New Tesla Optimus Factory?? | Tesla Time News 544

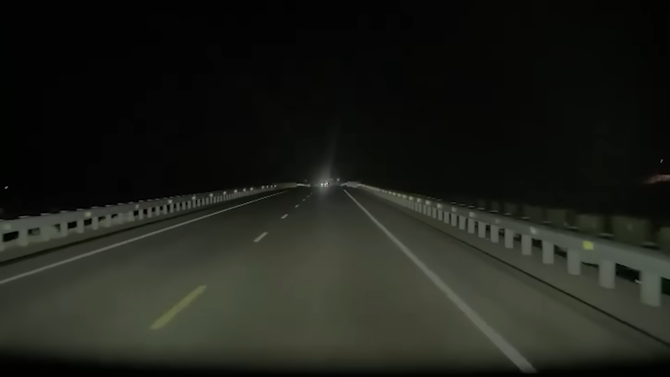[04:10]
He says, FSD saves lives. It happened to me tonight. Going through New Mexico from the Tesla shareholders meeting, the head-on collision at 75 miles an hour with oncoming traffic was averted.